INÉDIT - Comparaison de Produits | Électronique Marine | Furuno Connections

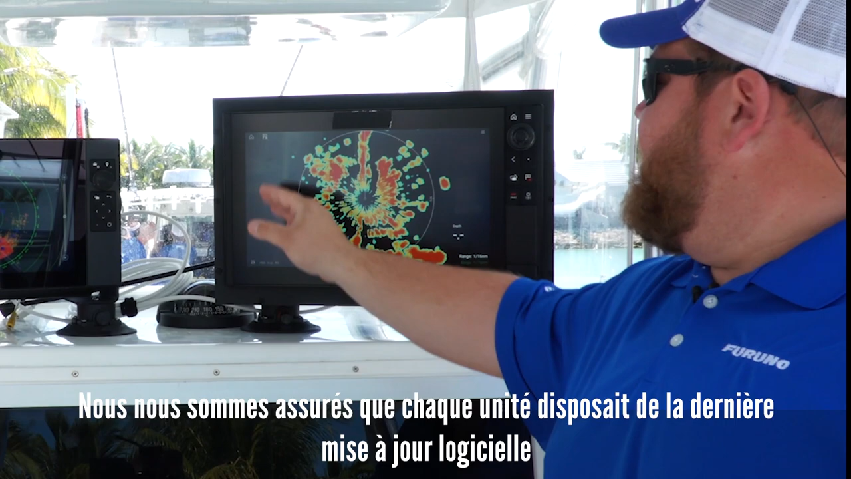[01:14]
We made sure that every unit had the latest software update, and each system was run using the default, out-of-the-box auto settings,
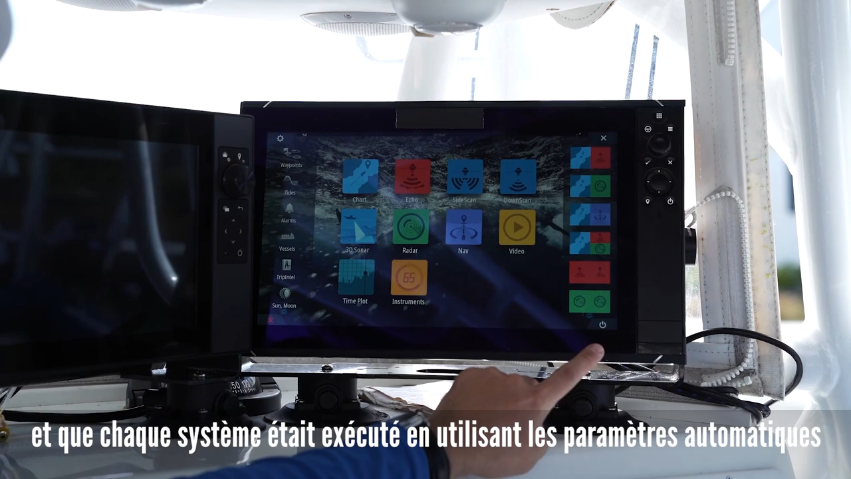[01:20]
because, well, we know that that's how the majority of people use their electronics.
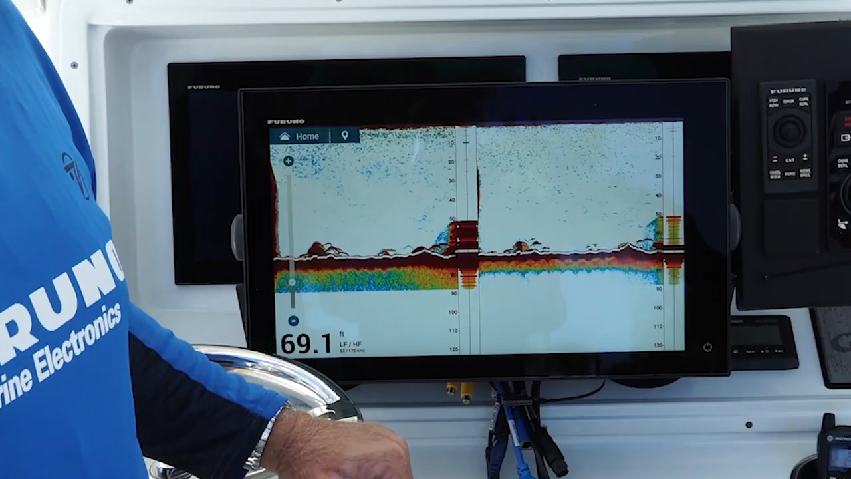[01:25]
On screen: depth 69.1 ft
Every system is also using the exact same transducer for the internal fish finder test, and we used similarly specced solid-state radar domes mounted in the exact same location on each boat.
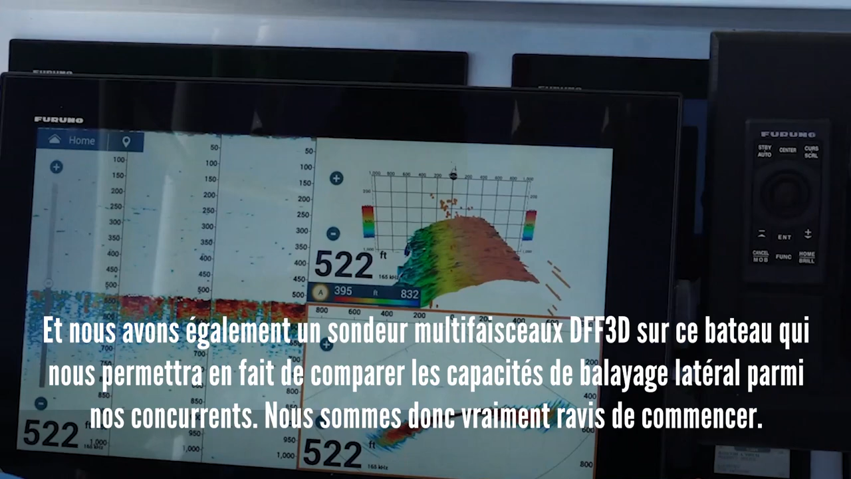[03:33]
On screen: depth 522 ft
and we also have a DFF-3D multi-beam sonar built into this system as well, or on this boat,
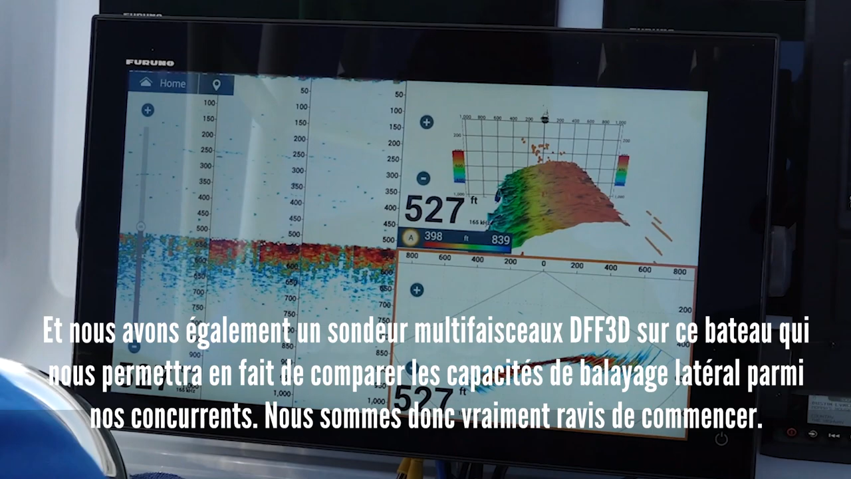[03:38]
On screen: depth 527 ft
that's actually going to allow us to compare the side scan capabilities amongst our competitors, so we're really excited to get going.
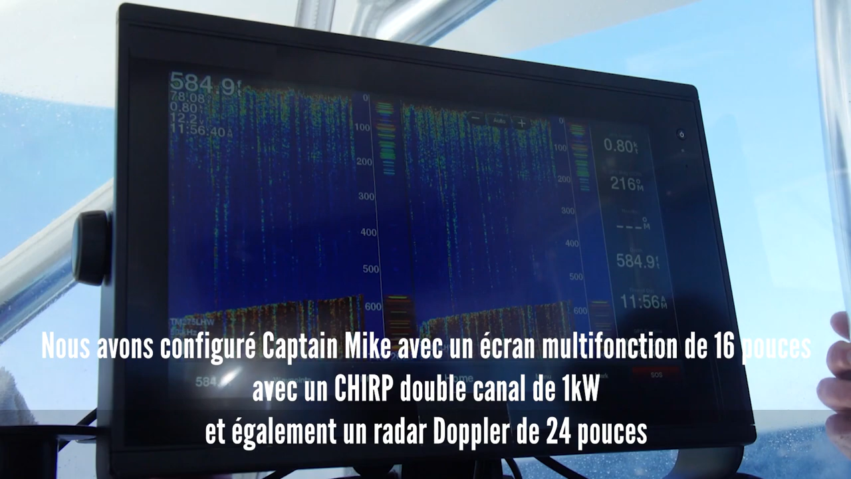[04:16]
We've set Captain Mike up with a 16-inch MFD that comes with a dual-channel 1-kilowatt chirp and also a 24-inch solid-state Doppler radar.
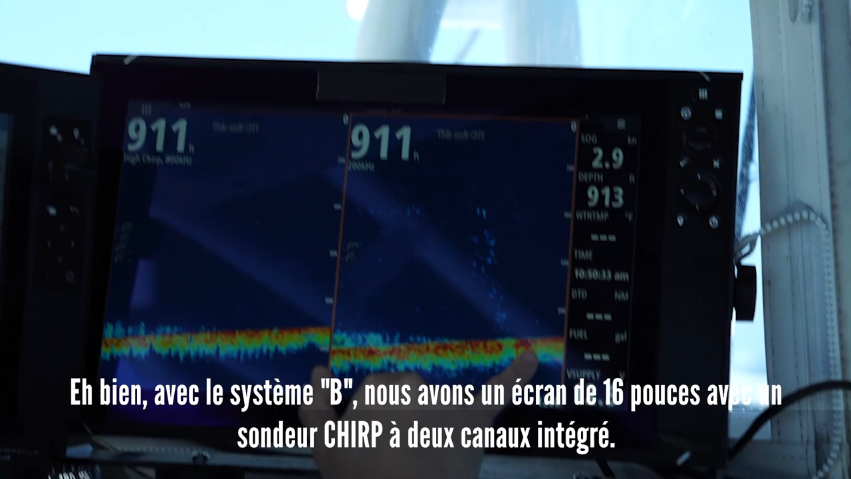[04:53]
On screen: speed 2.9 kn
Now, we're going to use the B275 LHW transducer, just like all the other boats.